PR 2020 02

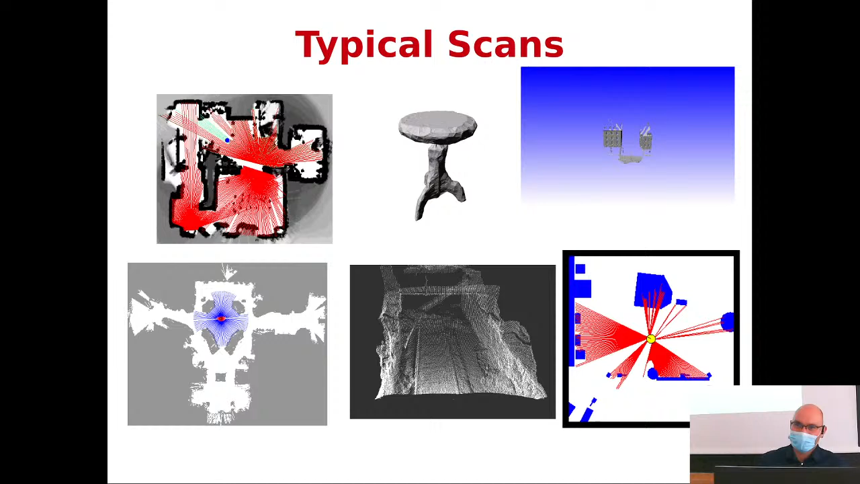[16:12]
but they take a lot of time to take a scan because they need to do repeated and multiple measures we have a bunch of scanners in our lab there was a new device the outer 128 beams uh 3d laser we have to put it in good use hopefully some of you will do the thesis but that's being approved one uh other senses that you're very familiar with is the classical monocular
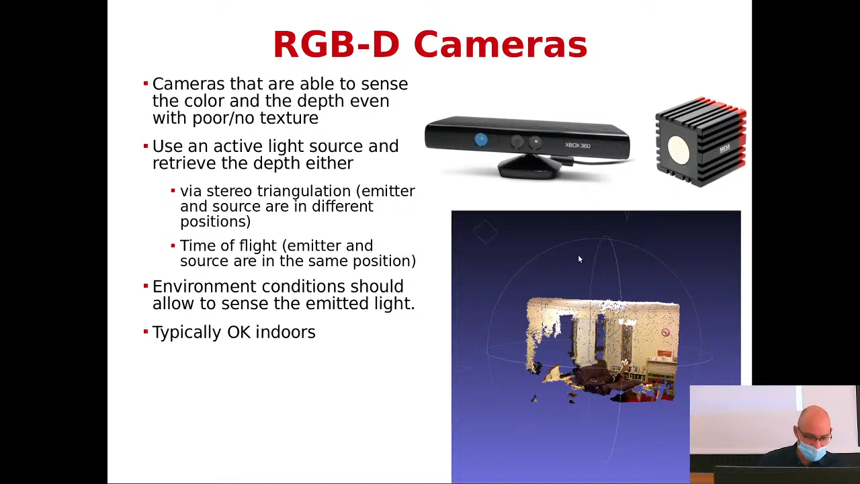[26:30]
right so i was talking about rgb camera but doesn't uh and then uh going back to mobile bases but a mobile base uh is an